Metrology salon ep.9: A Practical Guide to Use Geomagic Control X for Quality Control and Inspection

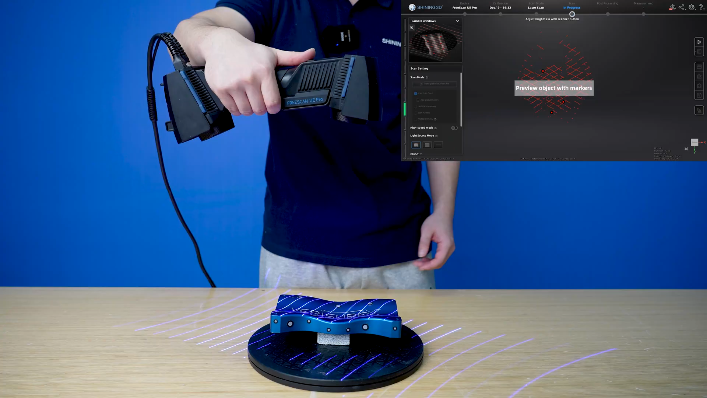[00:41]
Since we want the full data, we need to apply markers on each side in order to transfer from one side to the other during scanning.
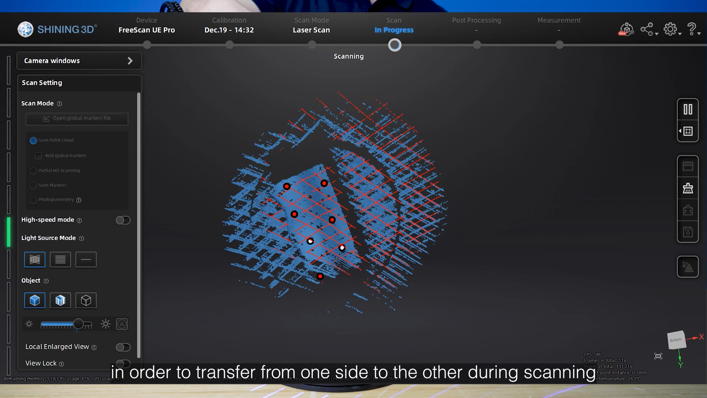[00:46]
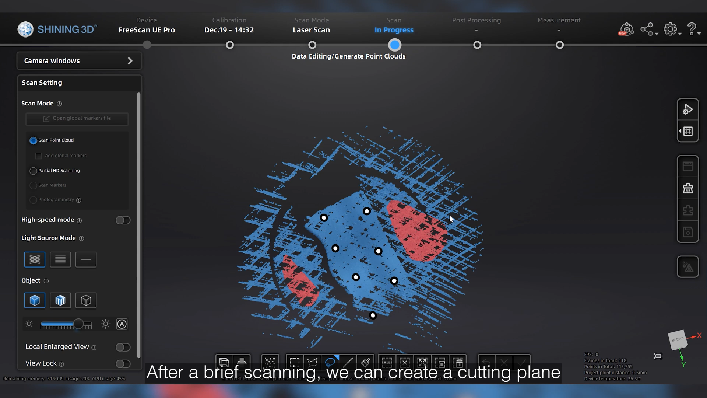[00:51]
After a brief scanning, we can create a cutting plane so that the scanner will not get the data under the plane, makes the scan data cleaner.
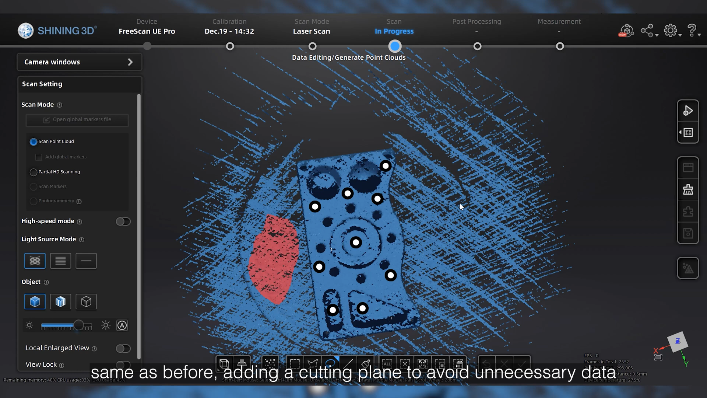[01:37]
Same as before, adding a cutting plane to avoid unnecessary data.